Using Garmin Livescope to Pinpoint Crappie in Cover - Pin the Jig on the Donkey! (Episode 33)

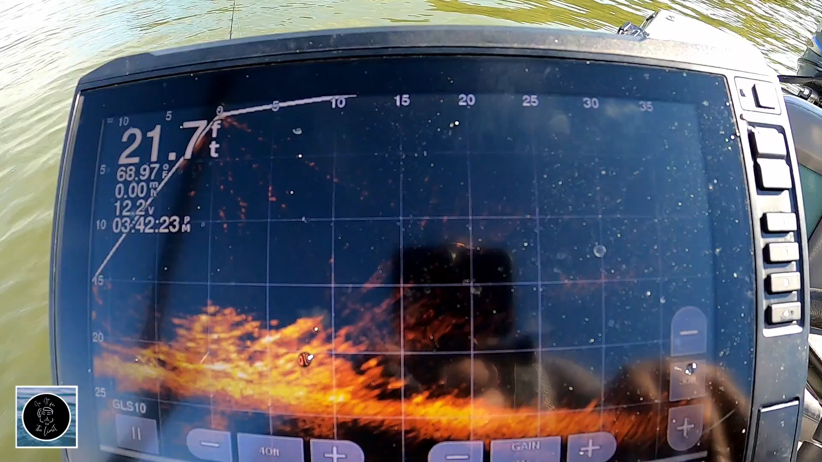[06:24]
On screen: depth 21.7 ft
All right, so we're dropping into a tree here. Pulled us right over this so we can vertically jig it. So, we're just dropping down on a tree. That's some little bites.
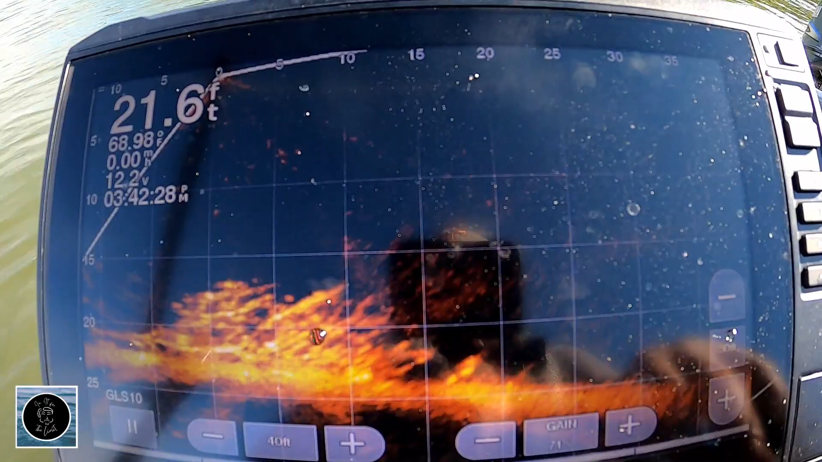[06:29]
On screen: depth 21.6 ft, water 68.98°F
I don't know if it's a little crappier bluegill. Pulled a 12-incher, pulled a keeper just now off of it. Well, I threw that one back. Had some parasites all over it, so I won't let him keep swimming.
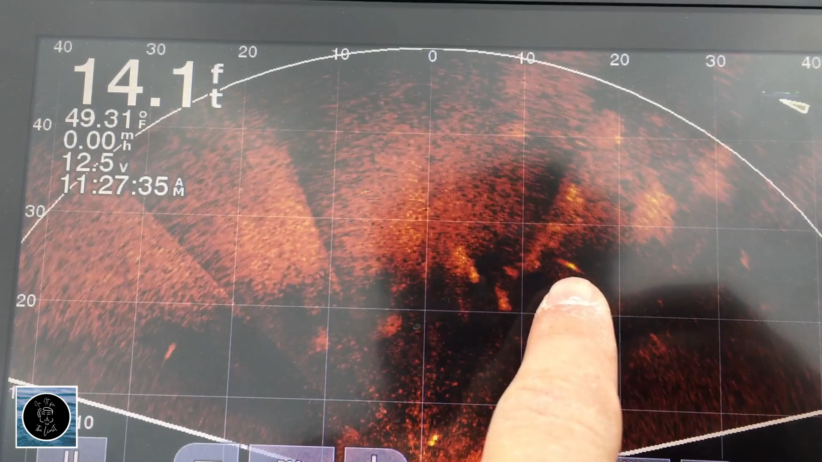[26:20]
On screen: depth 14.1 ft
But you don't see some of these beds as easily. So having a live scope really helps you hone in on that cover.
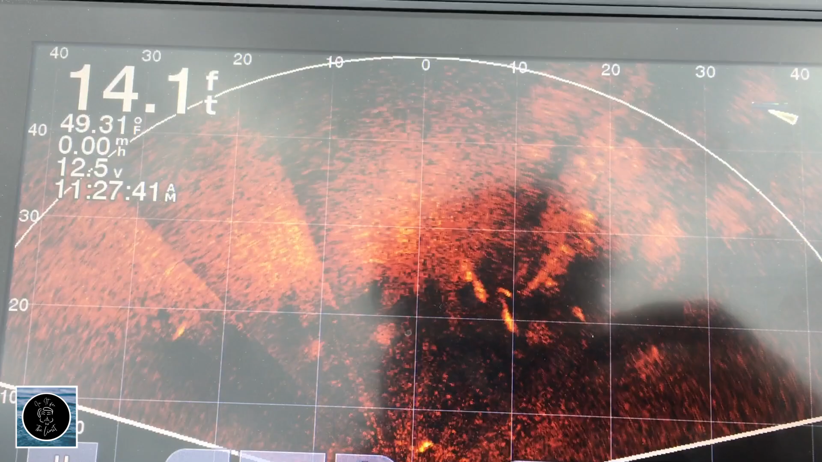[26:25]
On screen: depth 14.1 ft, water 49.31°F
And target it. And be able to stay back off of it. So this time of year when you're moving a lot. If you don't have the electronics.